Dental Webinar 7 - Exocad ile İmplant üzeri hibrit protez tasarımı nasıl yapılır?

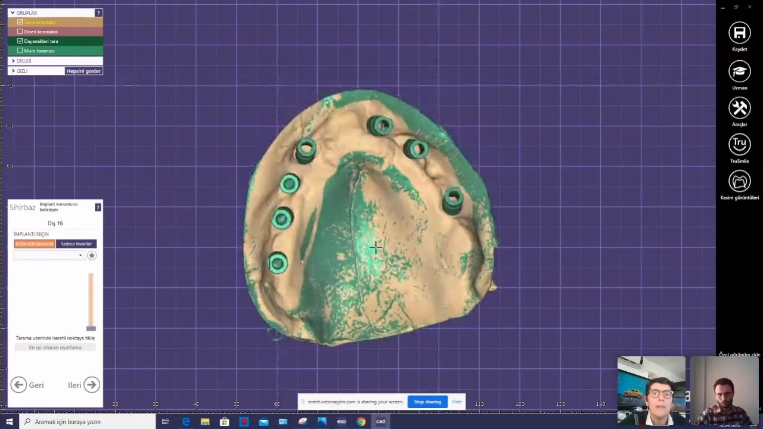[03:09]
Şu anda gördüğünüz gibi hemen sol taraftan buradan gelen parçaları tanıtmak istiyorum size. Bu bir modelimin taraması.
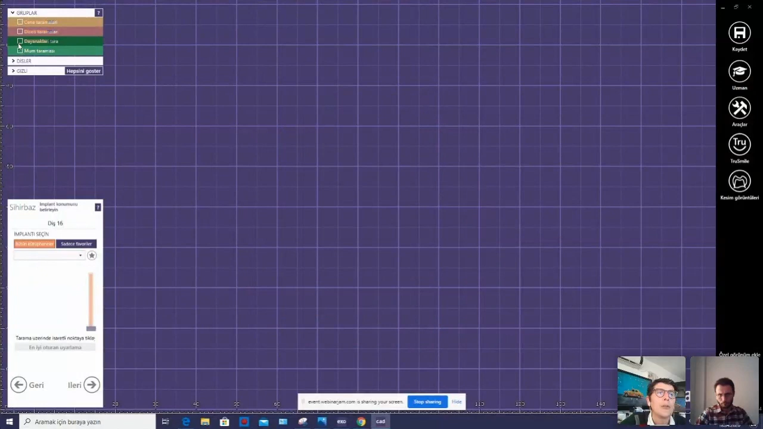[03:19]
Kapatıyorum. Bu tarama bodylerimin görüntüsü.
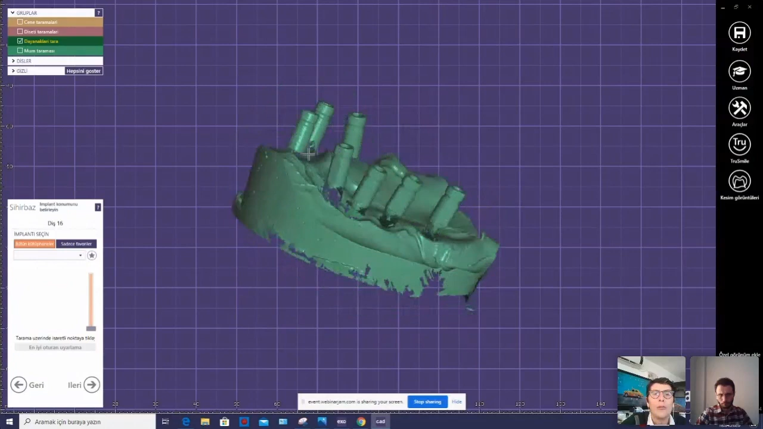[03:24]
Kapatıyorum. Bu da bir evvelki size sunumun en başında göstermiş olduğum total protez.
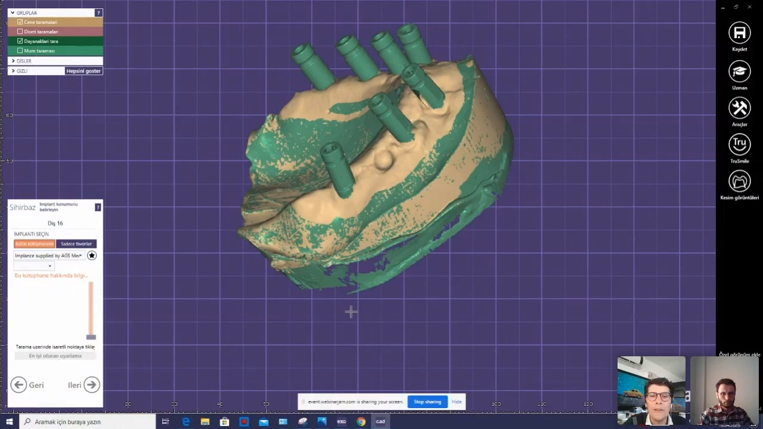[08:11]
oradan CAD integrasyonundan gidip kullandığınız firmanın implantının kütüphanesini indirebilirsiniz. Model Creator'ını indirebilirsiniz. Evet. Şimdi burada AGS Medical'i seçtim.
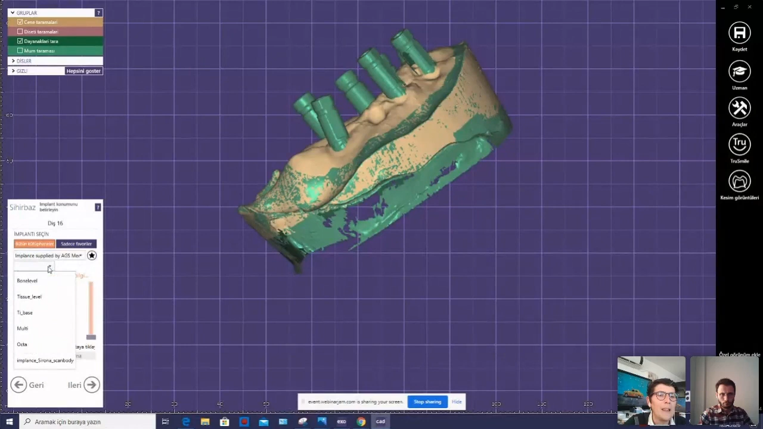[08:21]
Altına geldim. Bana seçenek çıkarttı. Burada implantlarımızda şöyle bir şey var. Bir değişikliğimiz var.
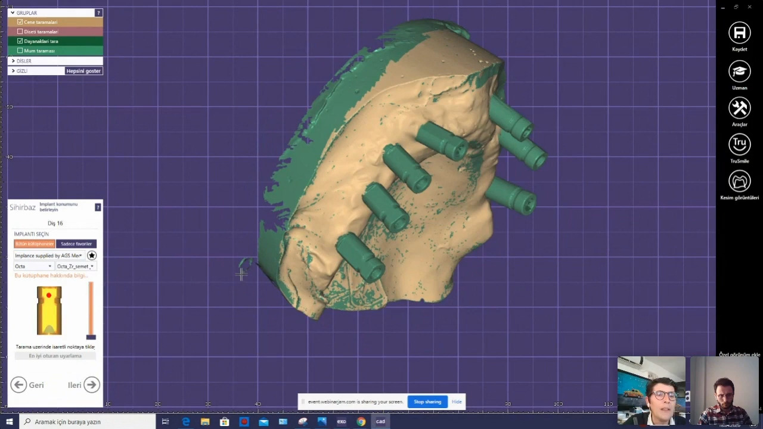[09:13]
Ve non-hex ve hex. Buradaki seçenekleri iyi bilmeniz gerekir ne seçeceğinizi. Ben şimdi bir zirkonyum yapacağım için Okta ZR cement cap'i seçiyorum. Ve 16 numaralı dişe geliyorum, işaretliyorum.
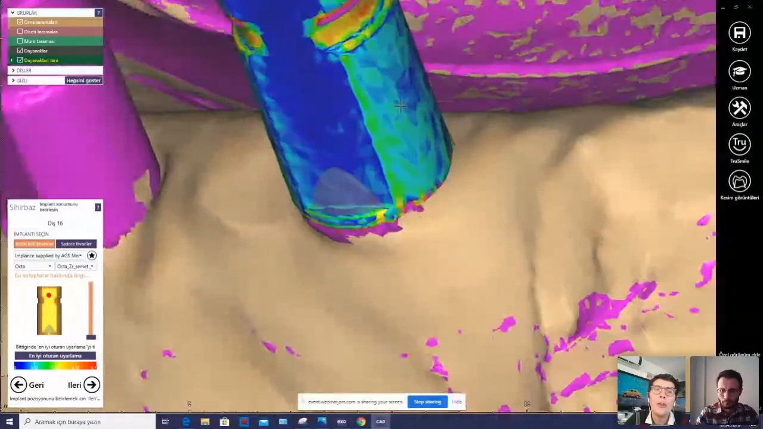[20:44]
Bazı oturmayan yerleri görebilirsiniz. Bunun da sebebi burada kullanmış olduğumuz tarama sıklığı ile alakalı olan bir konudur bu. Ve ileri diyorum.
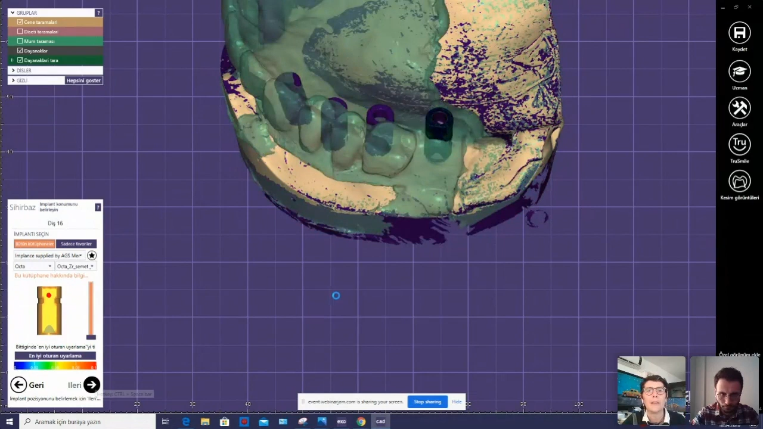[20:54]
Geliyoruz. Hemen şunu şöyle ayarlıyorum tekrar.
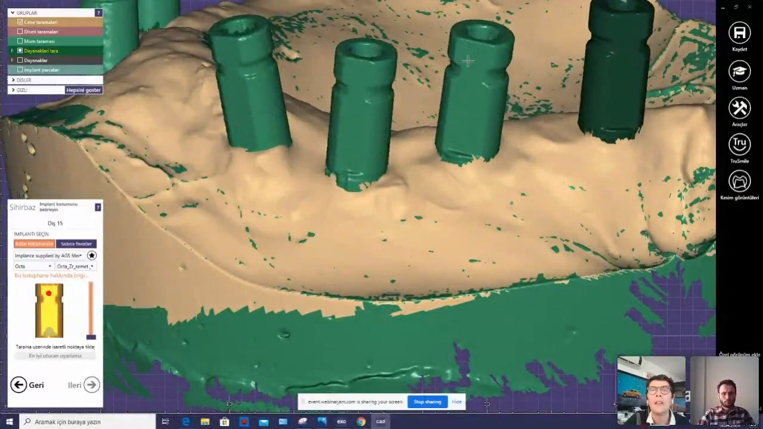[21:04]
İkinci dişimiz de okta. Yine geliyorum, tıklıyorum. Kontrol tuşuyla en iyi konumda oturulandır diyorum.
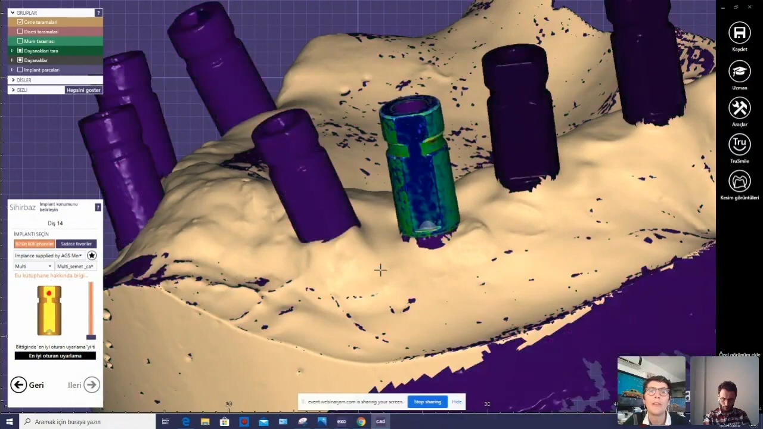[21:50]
Şimdi burada aslında bir aksiyon yapmak istiyorum size.
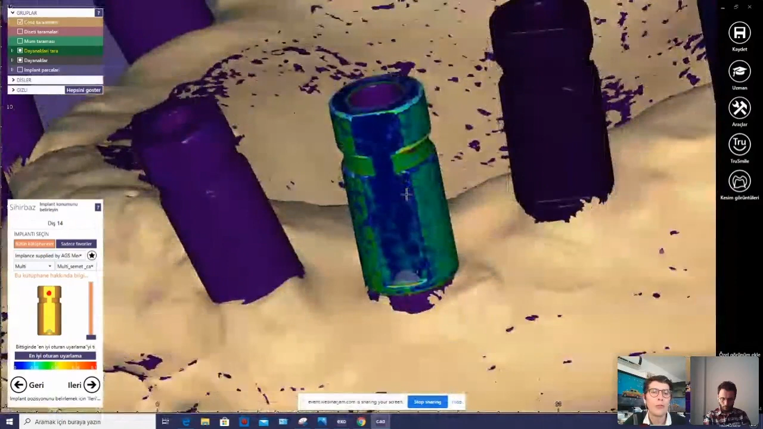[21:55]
Yani bakın bu da çok güzel oturdu. Bunu ben karıştırayım da şimdi okta seçeyim.
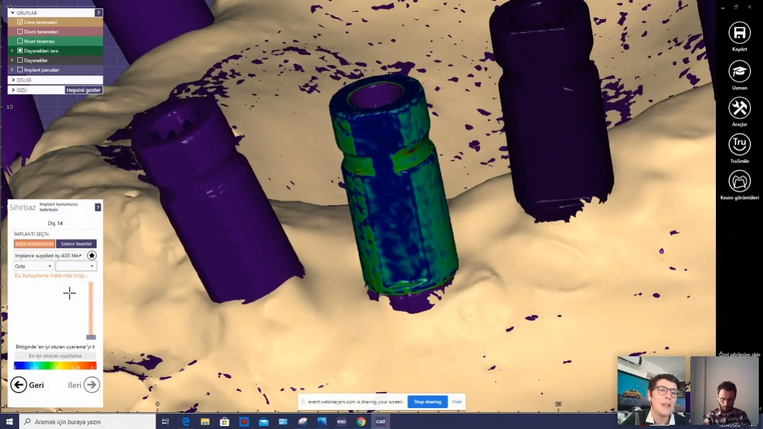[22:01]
En azından bir bilginiz olsun orada. Geliyorum. Sement kep. Geldim.